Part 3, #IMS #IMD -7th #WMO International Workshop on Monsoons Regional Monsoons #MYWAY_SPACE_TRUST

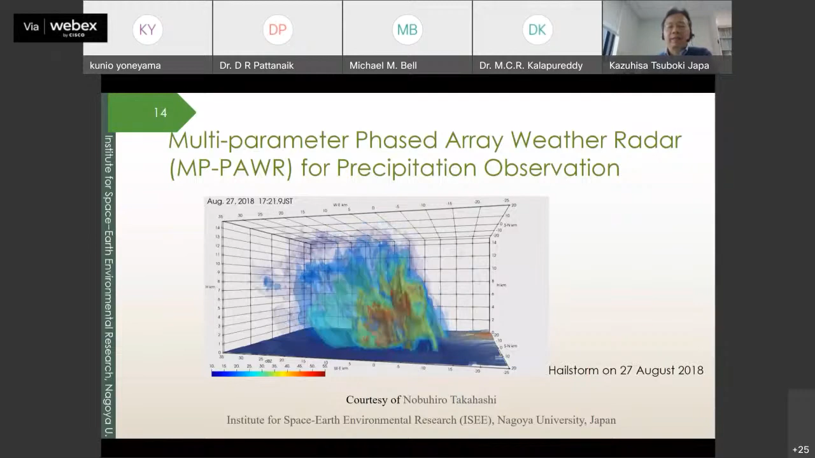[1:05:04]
or precipitation core in convective cells can be observed. The data interval is 30 seconds. So using this high resolution phased array radar is now deployed in some area in Japan.